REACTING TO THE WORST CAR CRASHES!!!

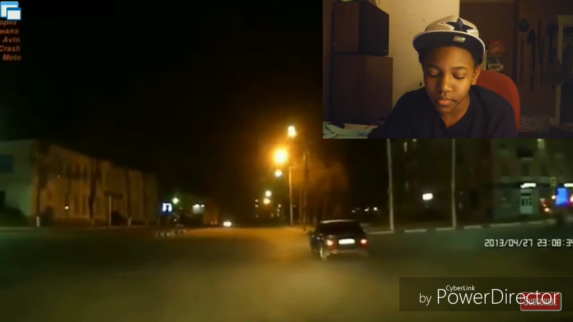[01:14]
Dang, bruh! Look at this car, bro. Look at this car.